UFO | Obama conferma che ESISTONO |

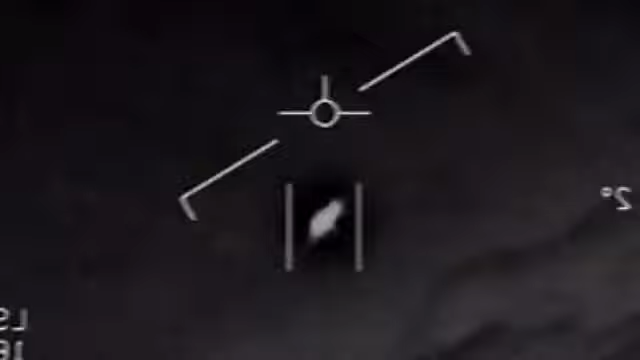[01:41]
Nel 2017 sono stati rilasciati tre video che mostravano oggetti volanti non identificati catturati da telecamere FLIR, ossia telecamere ad infrarossi di vario tipo, equipaggiate soggette di caccia militari. I video rilasciati mostrano oggetti che all'occhio di una persona comune sembrano solo dei puntini bianchi o neri,
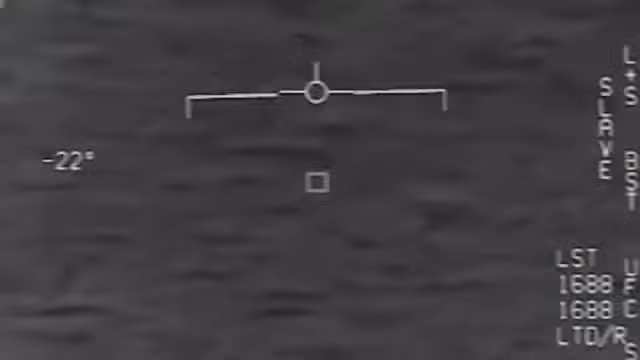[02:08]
mostra chiaramente l'eccitazione di uno dei piloti che riesce a loccare uno di questi oggetti.
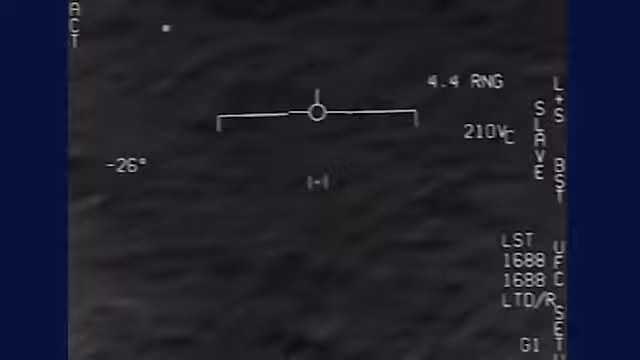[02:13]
Sentendo l'audio, apprendiamo anche da altri piloti dello stesso squadrone che ci sono molti altri oggetti del genere nelle vicinanze, che però non vediamo a video. Perché questi oggetti sono strani e non possono essere per esempio altri veicoli o uccelli?
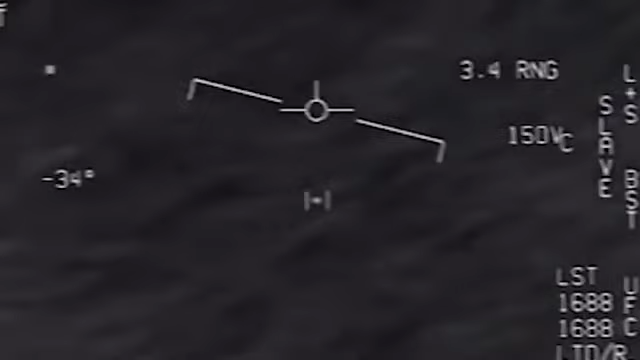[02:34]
Ogni altro veicolo in aria possiede una cosa chiamata transponder, che risponde con dati del veicolo quando riceve un certo segnale.
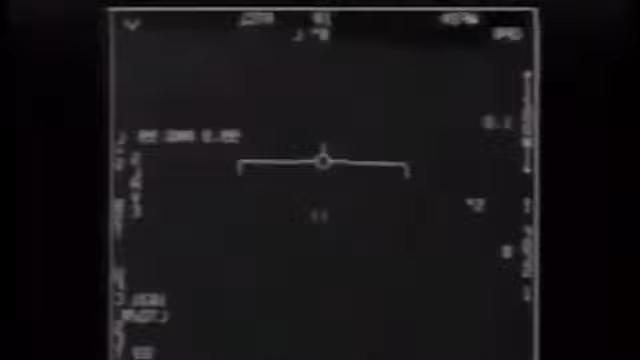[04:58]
Questo video è stato girato dal secondo gruppo di caccia inviato a controllare un'anomalia radar con cui avevano appena avuto a che fare il comandante David Fravor e il suo squadrone per primi.
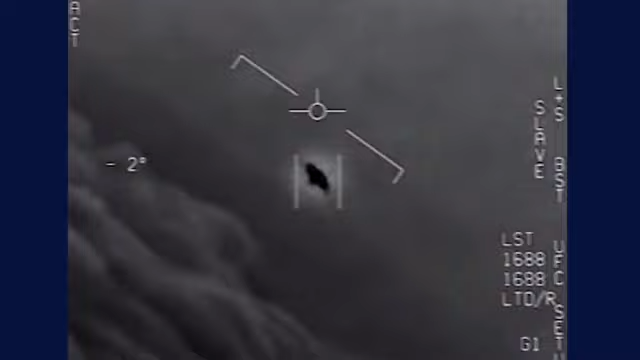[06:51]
Gli oggetti venivano rilevati dai radar ed erano visibili ad occhio nudo. Nessuno sul pianeta Terra possiede un veicolo capace di rimanere fermo in aria senza essere afflitto dal vento e senza nessun tipo di propulsione.